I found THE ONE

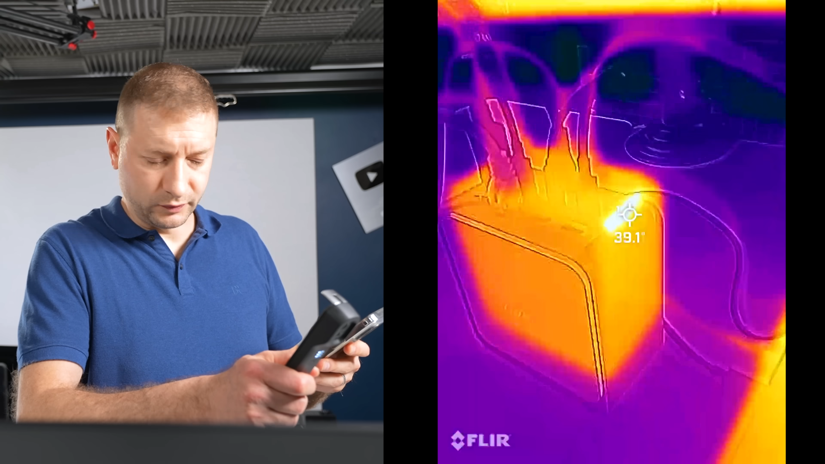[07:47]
while this is happening you can take a look at the dock we're up to 43 degrees right where the exhaust fan is
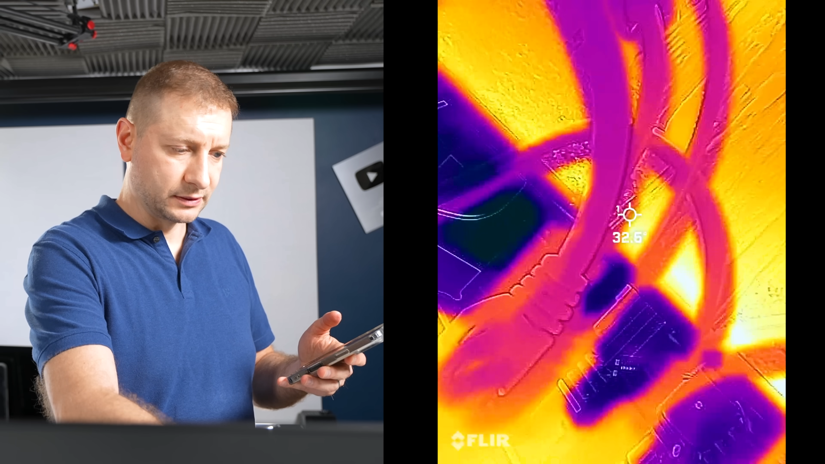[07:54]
but everywhere else it's pretty decently cool so that means that the
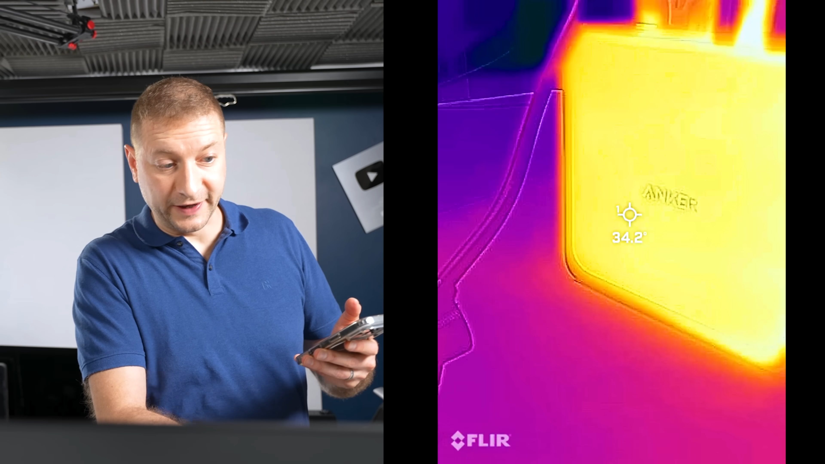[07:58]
fan is working perfectly fine sucking all that heat out of there and i can't hear it which is great you don't want to hear it
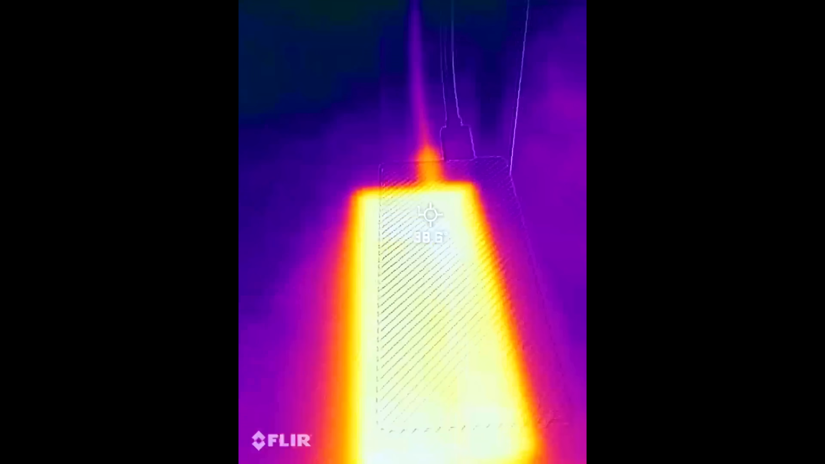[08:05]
here's the drive we're at 38 degrees on the drive itself it's not bad it's doing the read test right now and it's reading